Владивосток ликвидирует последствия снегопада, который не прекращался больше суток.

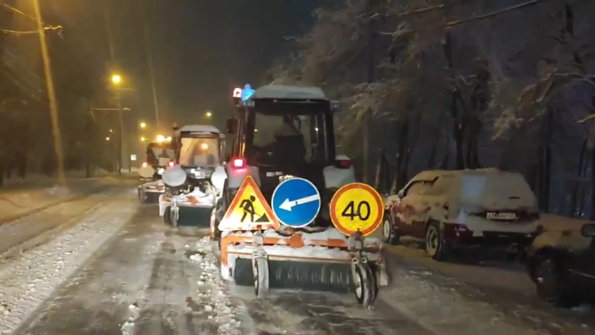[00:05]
Проводилась расчистка основных магистралей, проездов и маршрутов движения общественного транспорта.